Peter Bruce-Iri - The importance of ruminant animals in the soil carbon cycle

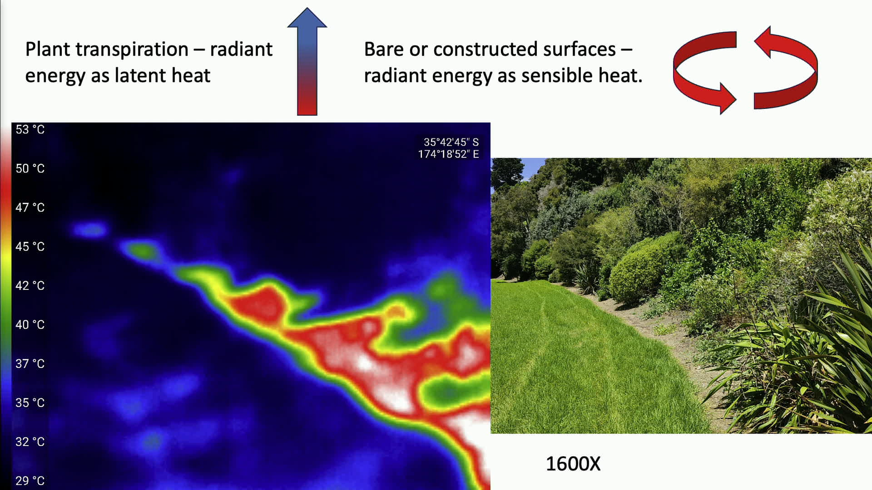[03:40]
On screen: scale top 53°C, scale bottom 29°C
I don't know if you can read those numbers, but the bush and the turf are as cool as 29 degrees. This was it's like a summer day. And the herbicide strip is as hot as 53 degrees. So that's like a 24 degree difference, okay?
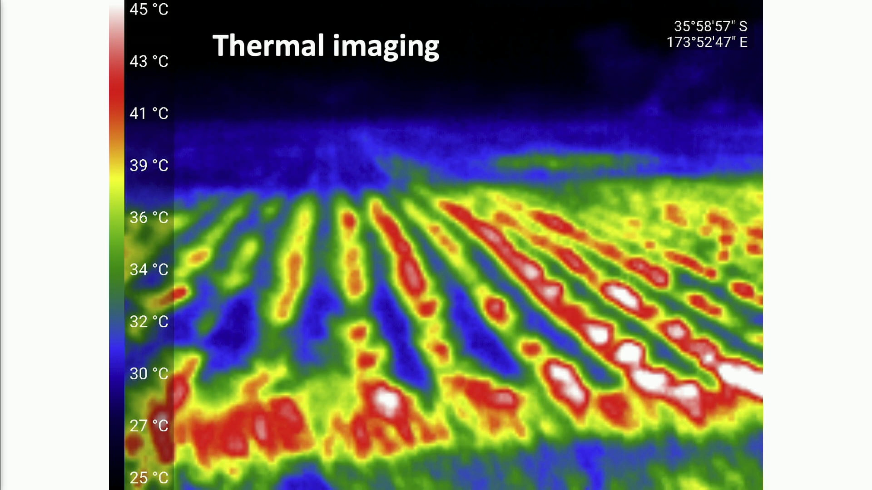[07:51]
On screen: scale top 45°C, scale bottom 25°C
I say with great pride. Now, you can see that where the young Coomera are growing, the blue there is about 30 degrees. Okay, because the ground is actually hotter than the air. Okay, that's why these temperatures are so high. But 45 degrees in the hollows, you know, where the soil is still bare. So, you know, horticulture actually has a problem.
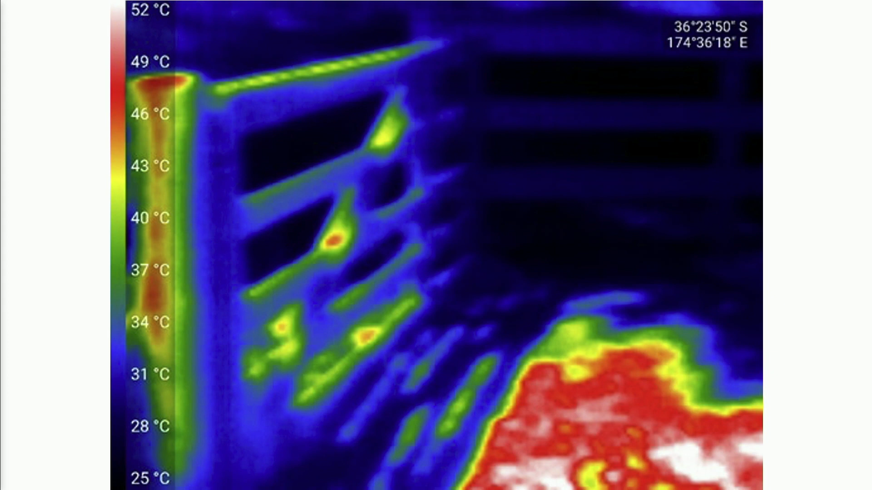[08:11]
On screen: scale top 52°C, scale bottom 25°C
There's a farm gate. The pasture behind the fence, very cool, relatively speaking. That limestone race is up to 52 degrees, okay?